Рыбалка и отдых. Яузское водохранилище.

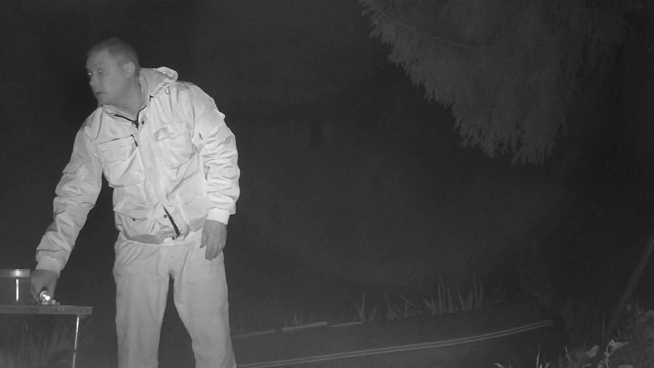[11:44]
Вот, ставил на диких зверей. Думаю, там, ну, обычно там звери какие-то лазили в прошлых годах. А сейчас получилось так, что сам себя заснял.